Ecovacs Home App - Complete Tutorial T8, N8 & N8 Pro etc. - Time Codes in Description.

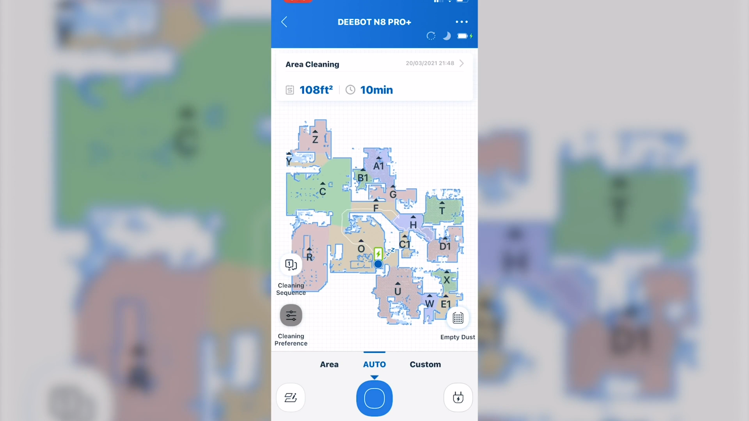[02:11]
You can use this to tell you whether to go through the room once or twice.
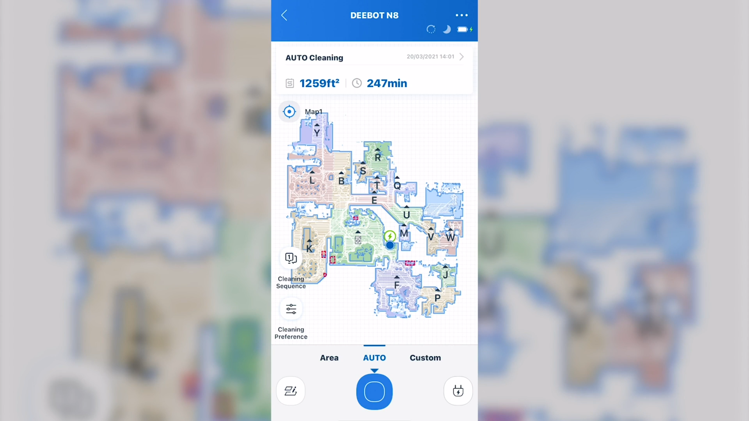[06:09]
Down here at the bottom left. If you click on that, it looks like two pieces of paper and a pencil. It'll bring you to multi-floor map.
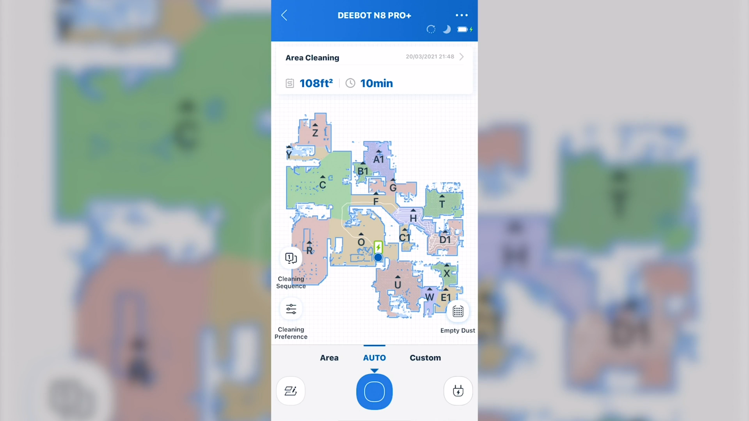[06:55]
Going back to the main screen. Up to the top right, you have this little speech box at the top right.
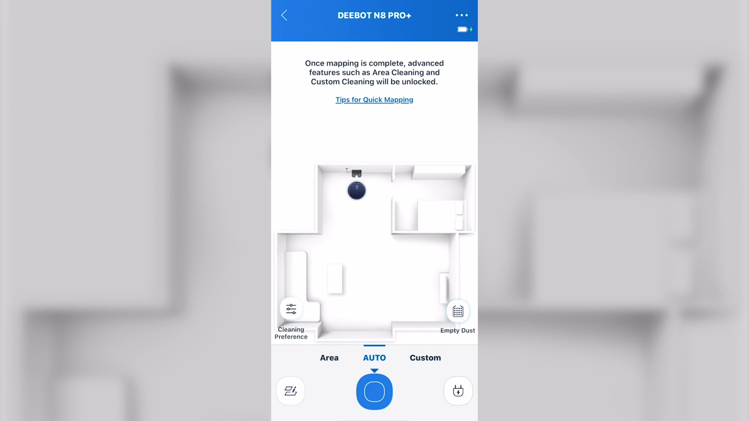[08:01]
They're turned off by default, so we want to make sure they're on. And also, I highly recommend, especially the first time in mapping, you map in quad mode. However, it's no longer called quad mode. It's just the fan with the line through it.
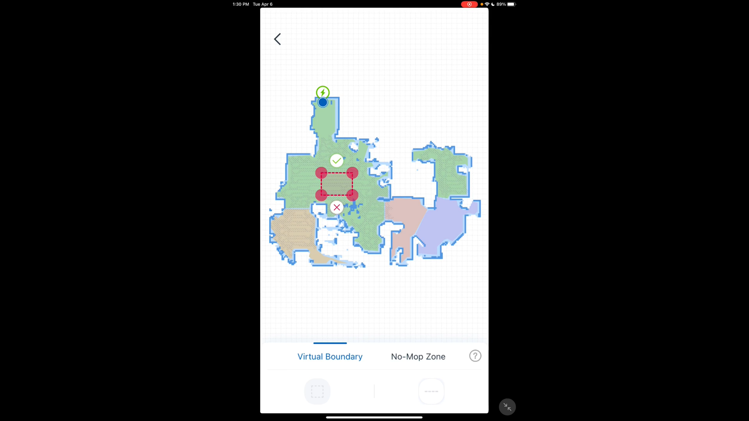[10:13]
Press check to confirm, or X to delete. You also have lined, works the same way.
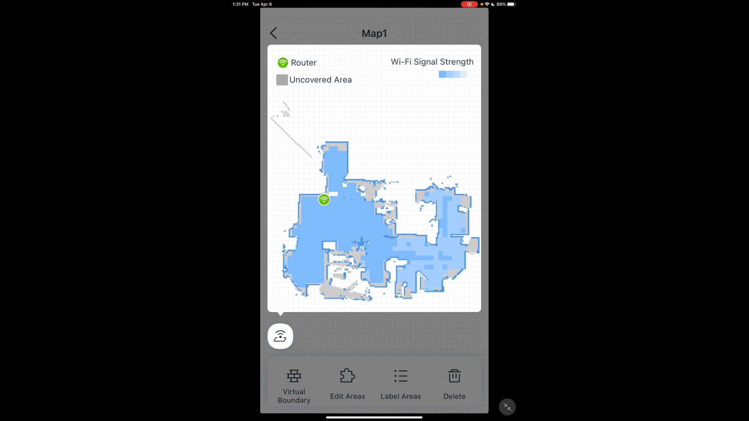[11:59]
If you have a problem with your vacuum not working in a certain area, you can check here to make sure you have Wi-Fi coverage in that area.